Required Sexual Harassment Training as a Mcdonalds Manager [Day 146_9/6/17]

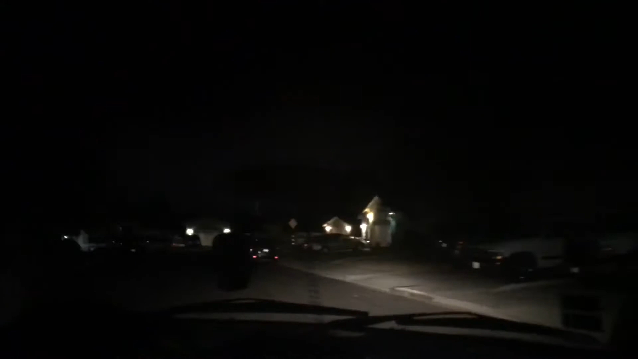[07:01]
uh what up bruh holy shit wait what is that
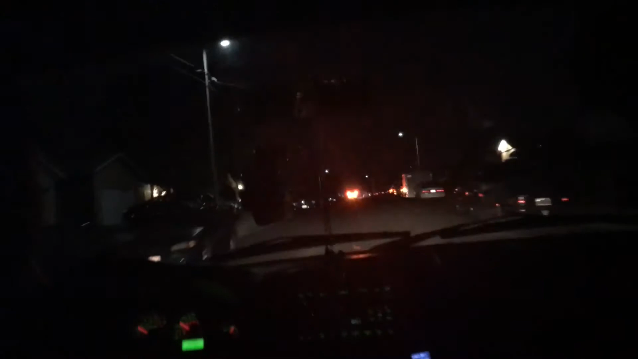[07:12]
wait what is that bruh why is there a fucking fire truck what why is there a fire truck here what what the fuck what the fuck what the fuck where are you going bruh there's a fire truck wait why did you take a left
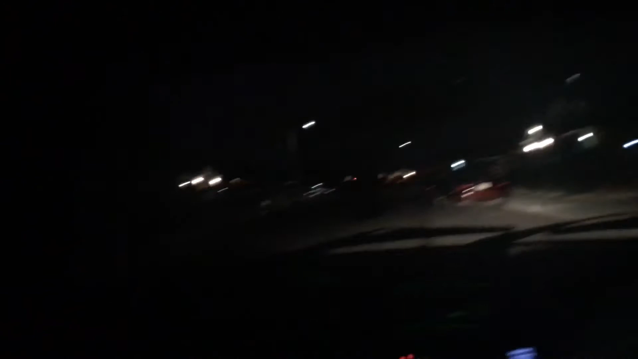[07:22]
bruh I ain't gonna follow it bruh I'm gonna go chill bruh where the heck is it going there's a fire in your neighborhood you guys are on vlog yeah what what the hell what the hell there's a fire truck why are you always vlogging that thing Travis I
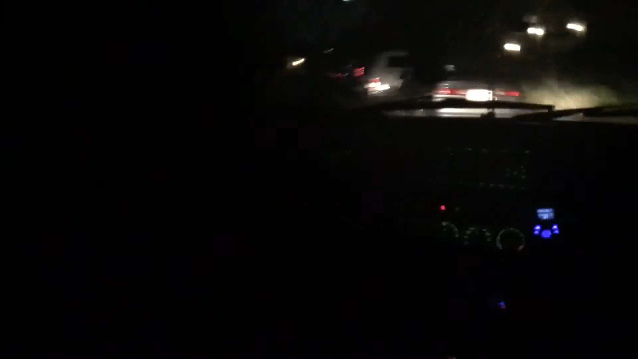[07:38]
don't dude shoot I'm turning back around why was I following that thing what if you did